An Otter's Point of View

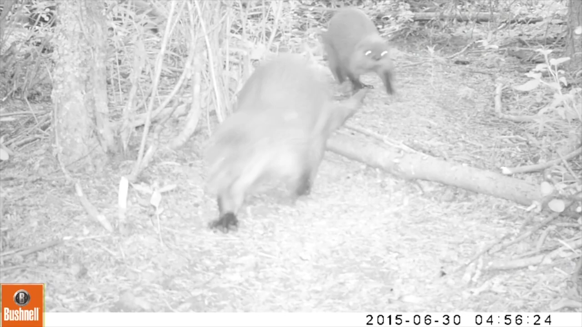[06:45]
Our cameras switch to black and white when there is low light. They show us that otters can be active at any time during the day or night.